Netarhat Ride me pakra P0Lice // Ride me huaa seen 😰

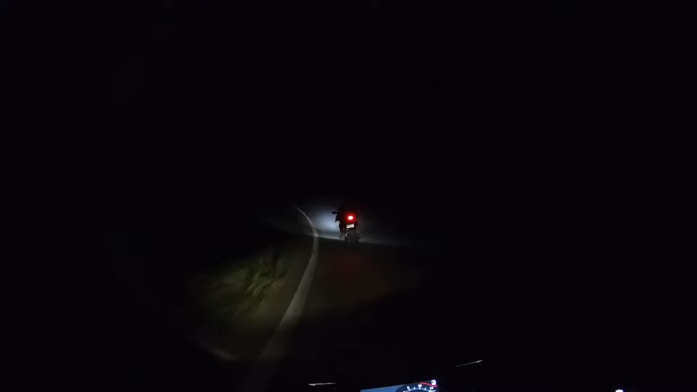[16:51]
तो गाइस देख रहे हो, कुछ नहीं समझ में आ रहा है, कुछ भी नहीं, कुछ दिखाई ही नहीं दे रहा है, बस रोड और कुछ नहीं भाई।